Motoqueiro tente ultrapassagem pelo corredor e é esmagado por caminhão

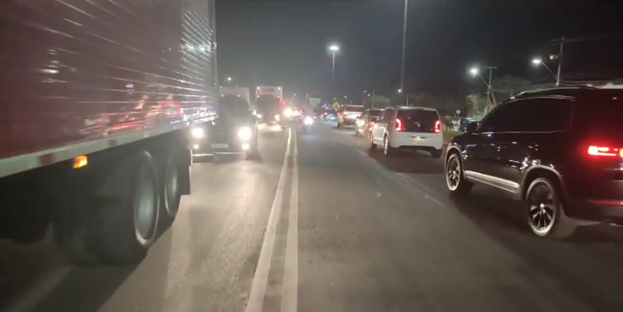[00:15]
E diante das informações que me passaram, o condutor desta motocicleta já está em óbito, né?
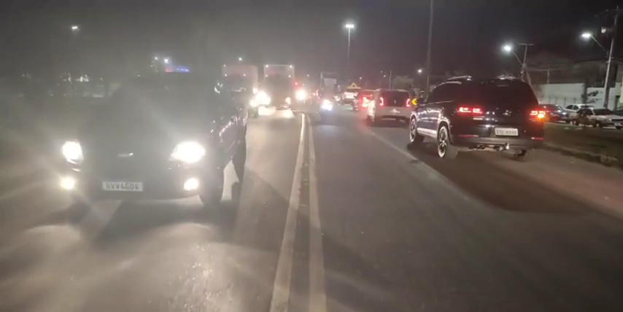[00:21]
E eu vou continuando aqui, me aproximando.
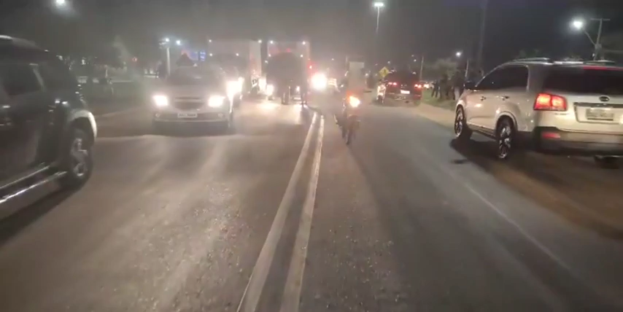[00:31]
Agora vou fazer um desvio. É, gente, infelizmente, eu vou passar um pouco aqui, além de da onde está a situação.
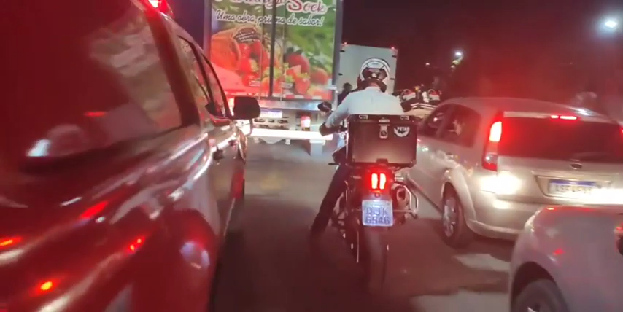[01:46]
Pelo que a gente vê, é uma pessoa de pouca idade, imóvel no chão.
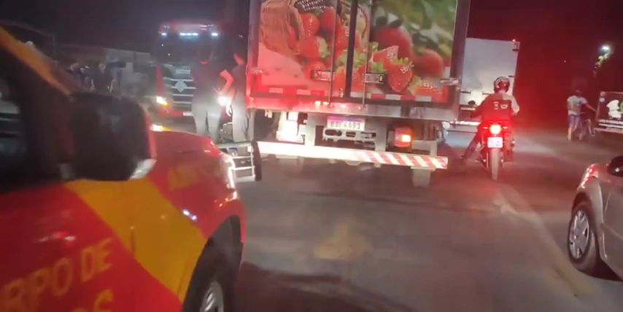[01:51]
A constatação já foi feita pelo socorrista e, de fato, infelizmente, já está em óbito, né? Infelizmente.
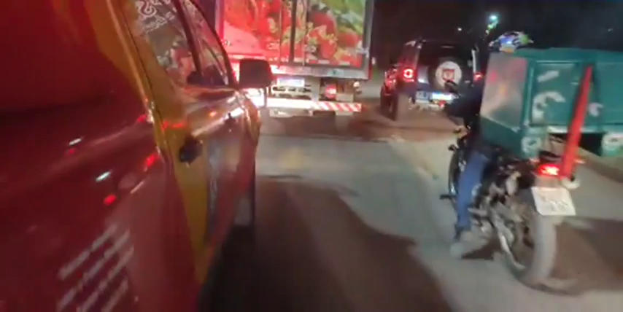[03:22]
Lá na frente está o corpo do rapaz, ali a motocicleta,